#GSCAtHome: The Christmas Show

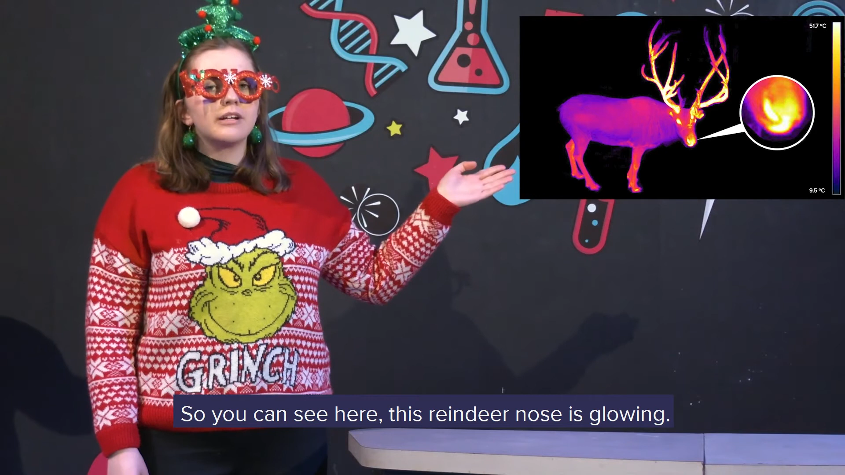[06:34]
On screen: scale top 51.7°C, scale bottom 9.5°C
That's because it's warm. When rangers are out in the snow and they're breathing in air, their noses are nice and warm and warm up that cold air before it goes into their lungs. We can see this through a thermal imaging camera, but we can't see it normally.